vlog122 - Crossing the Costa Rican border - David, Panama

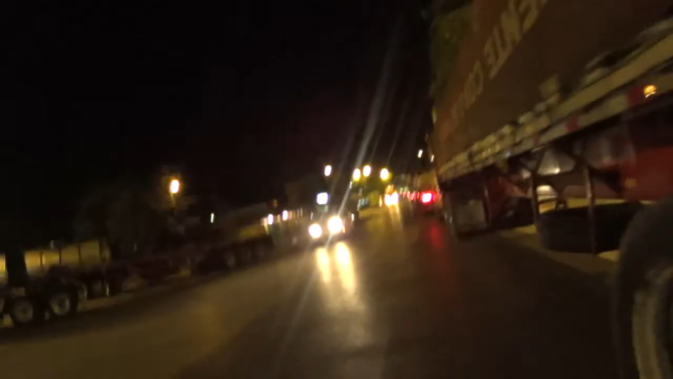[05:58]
Alright, so I got the exit stamp, and now I got to cross to Panama and get my entry stamp.
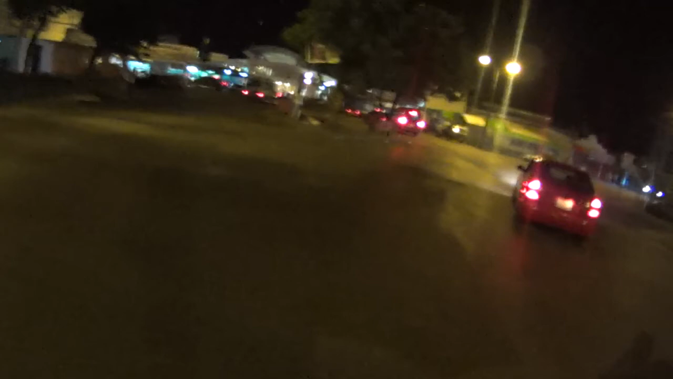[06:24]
But here's just like people everywhere. I think people even leave around here.